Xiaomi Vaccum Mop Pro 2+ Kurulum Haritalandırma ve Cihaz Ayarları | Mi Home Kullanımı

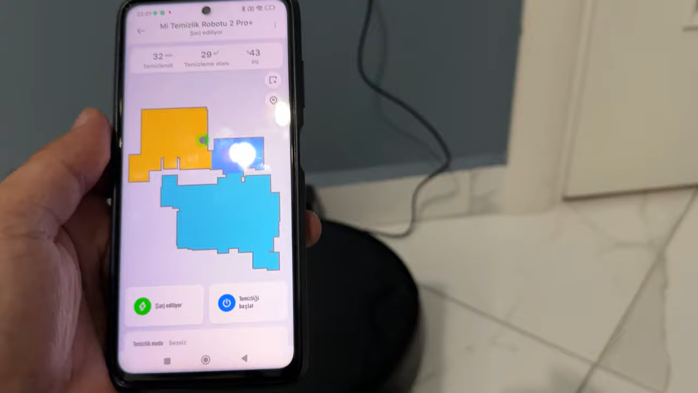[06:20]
Evet, bir kez tam temizlik yaptı. Yani şarj istasyonuna başladı ve son olarak şarj istasyonuna geldi.
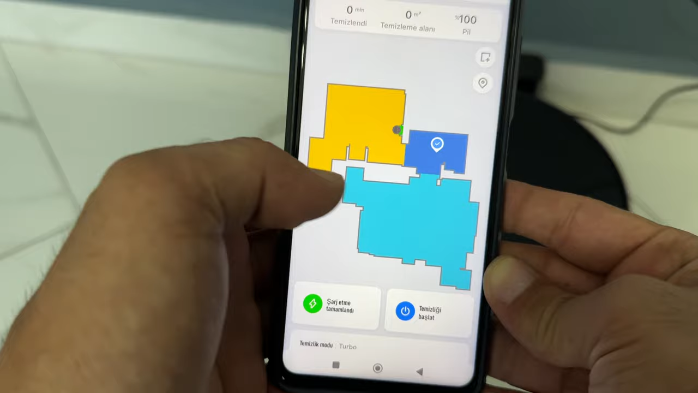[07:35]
Seçeceğiniz odalara göre hareket ettirebiliyorsunuz. Ayrıca şurada bakın bir alan seçme noktası var.
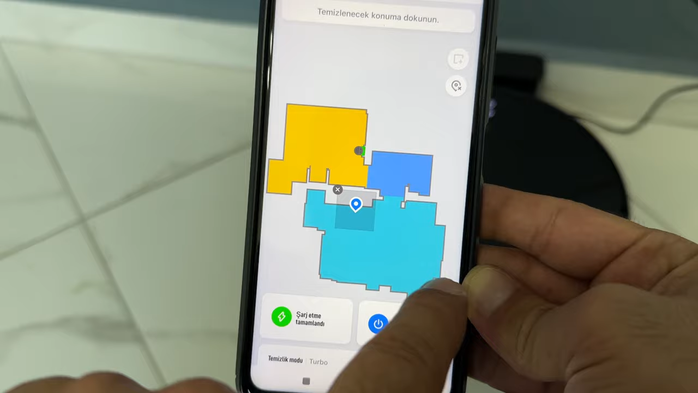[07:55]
Bu da hangi noktayı temizlemek istiyorsanız buraya direkt basıp temizletmek için. Bu da benzer bir şey gibi görünüyor.
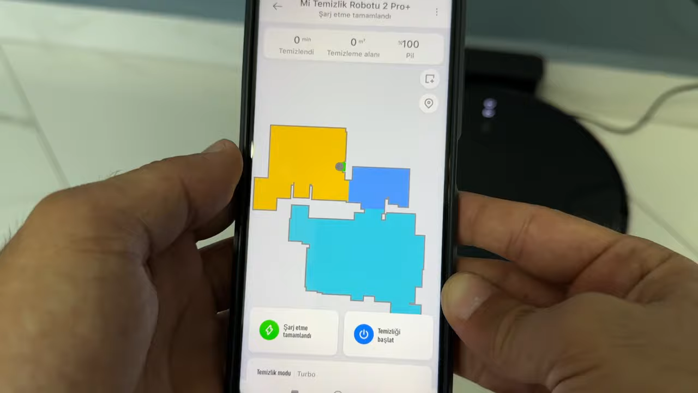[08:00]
Çok bir farkı yokmuş gibi ama alan seçemiyorsunuz orada. Ana ekranda şarj etme durumu burada görünüyor.
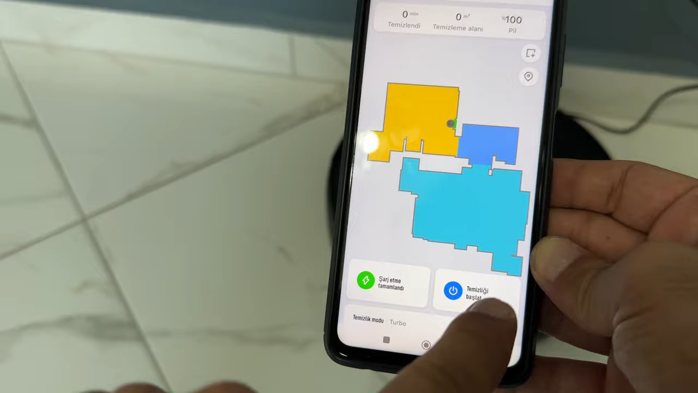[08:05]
Temizlik esnasında burada şarj istasyonuna geri dön butonu olur. Burada da duraklat butonu oluyor arkadaşlar.